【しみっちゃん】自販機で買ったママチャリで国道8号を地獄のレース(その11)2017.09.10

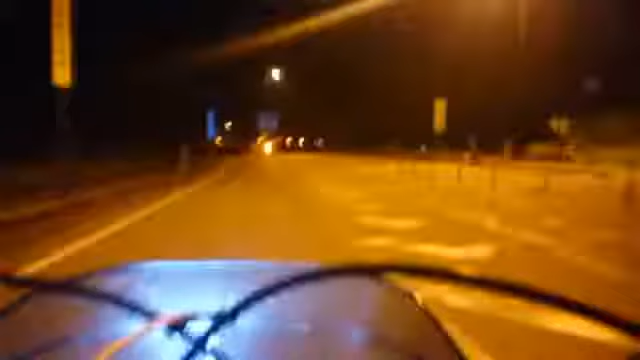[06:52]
大変だよな。さあ皆さん、やっと街中にやってきました。こっからもう街です。
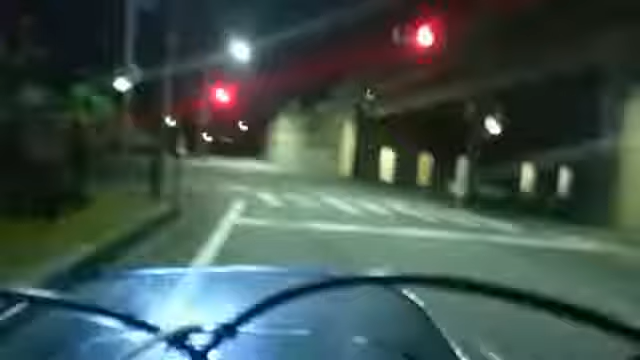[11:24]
よーし、よしよしよし。うわー、信号横向きじゃん。やだね、信号横向きだよ。
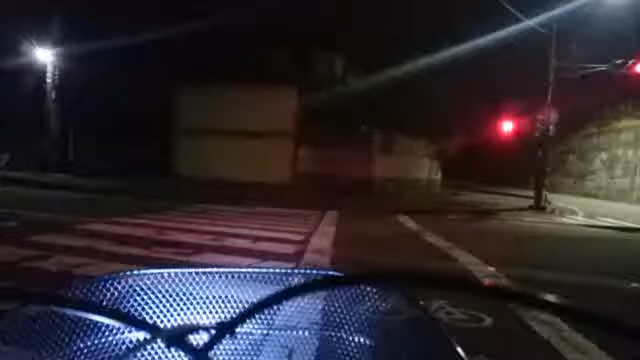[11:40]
バイパスは消してる。だから私もうあの入ってない。もう下道出た、下道に。森の里はちょっ と通らないですね。山川環状になっちゃう。山川環状線入っちゃうから。
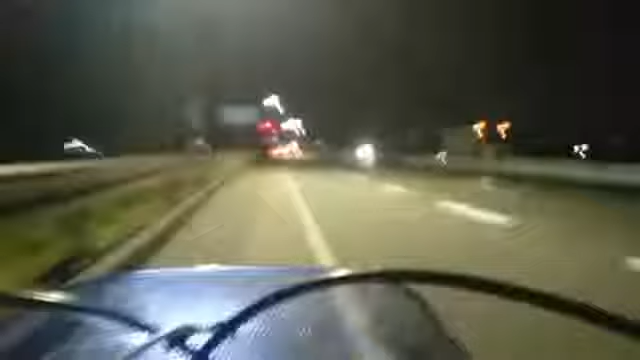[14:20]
やっぱ川があるな。なんちゃら大橋とか。つばた大橋。うわー、波川だこれ。結構でかいな、この川。結構でかいな川。休暇線ぐらい。